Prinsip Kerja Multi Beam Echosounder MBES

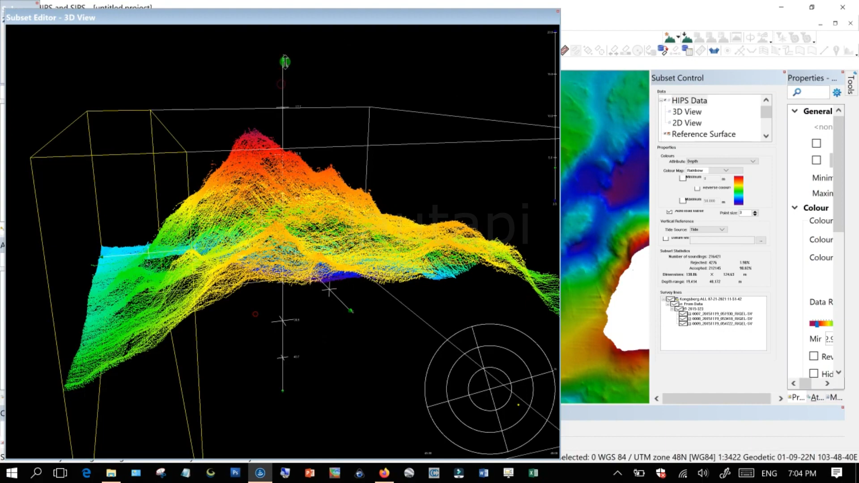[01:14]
With a dense beam density, it will result in modeling the actual water bottom.
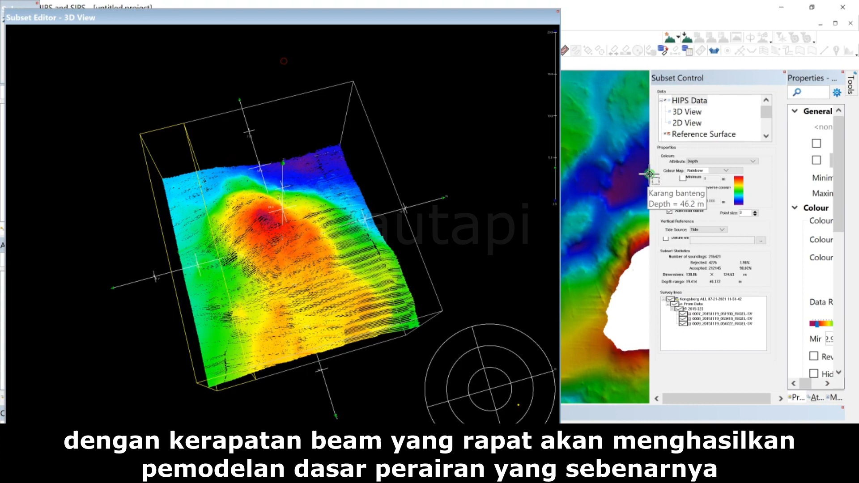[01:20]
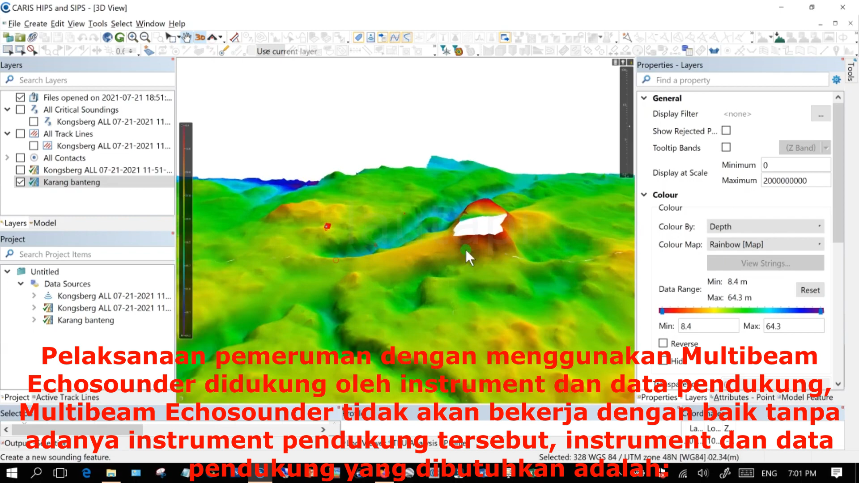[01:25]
Motion sensor is a tool used to read and provide corrections to the movement of the ship during measurement.
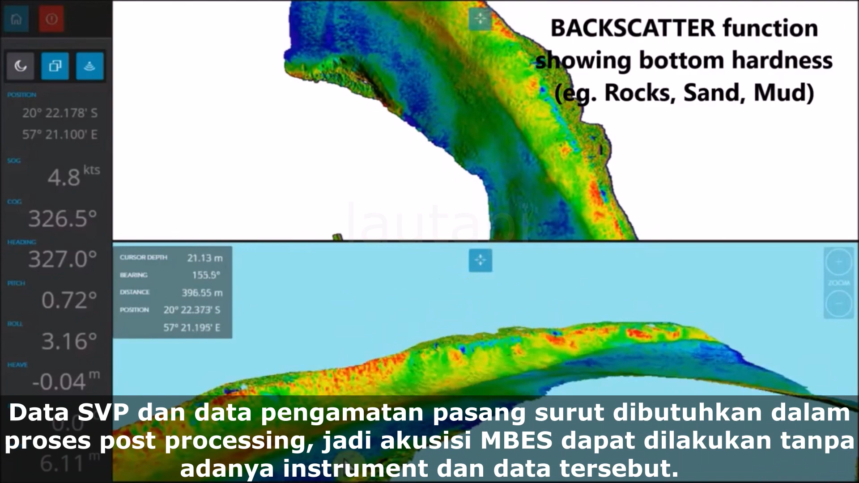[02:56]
CVS data and tidal observation data are needed in the post-processing process, so the acquisition of MBs can be carried out without these instruments and data.